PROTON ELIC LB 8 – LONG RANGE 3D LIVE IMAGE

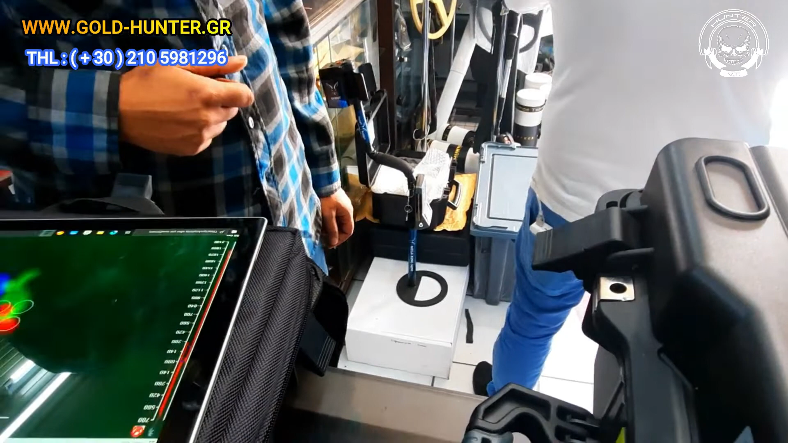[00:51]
Τέλος. Το κρατάω εδώ πέρα, πάω διακοπή. Εντάξει.
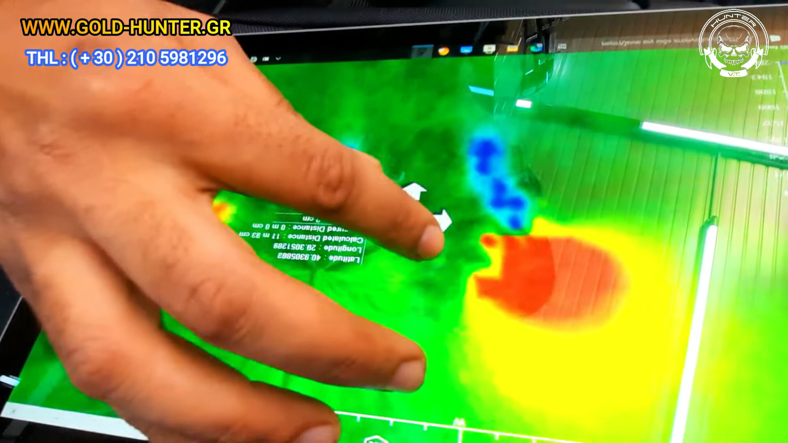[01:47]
Εδώ είναι το αυτοκίνητο που στόκευες. Ναι, αλλά δες τώρα τι θα κάνουμε. Πάμε εδώ.